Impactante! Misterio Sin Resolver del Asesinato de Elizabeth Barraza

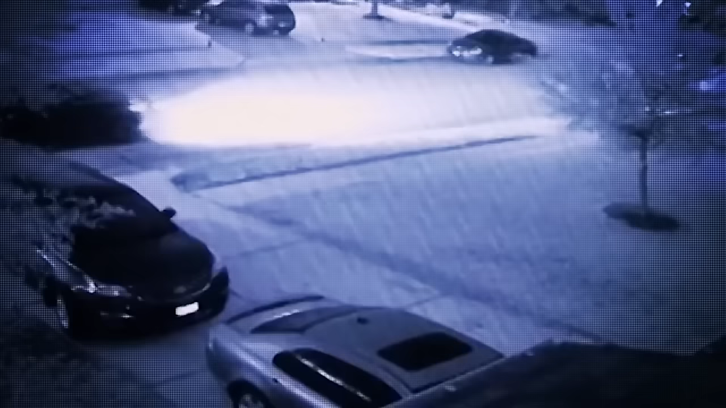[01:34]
este es un examen del asesinato de Liz Barraza y el desgarrador video capturado esa fatídica mañana que nos da una ventana crítica a sus últimos momentos de vida.
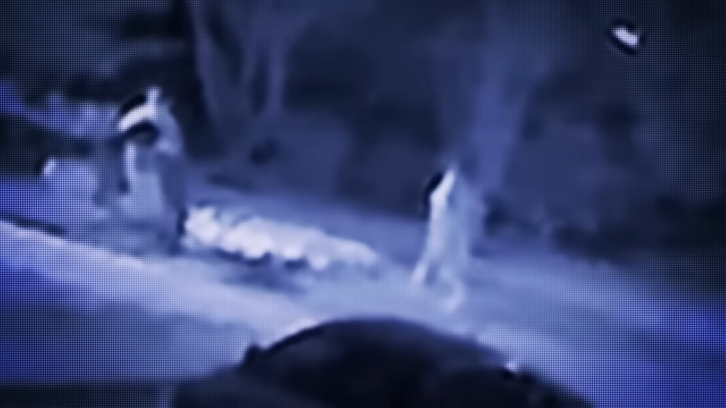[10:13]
El perseguidor, vistiendo lo que podría ser un abrigo largo o una bata, oculta algo mientras estaba, caminando hacia Liz.
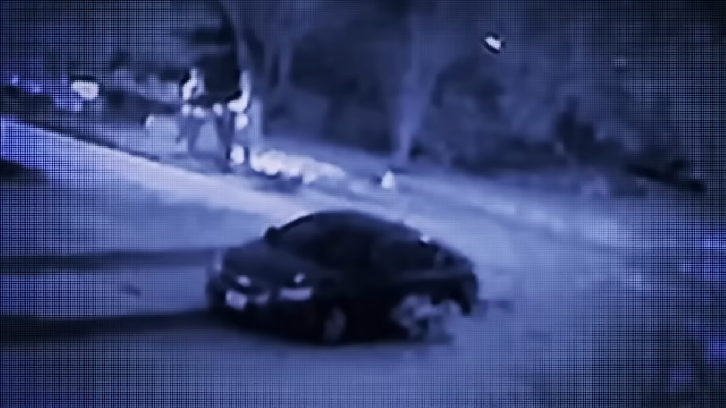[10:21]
Liz levanta la vista, asustada, pero no huye. Solo pasan ocho segundos de lo que parece ser una conversación tranquila,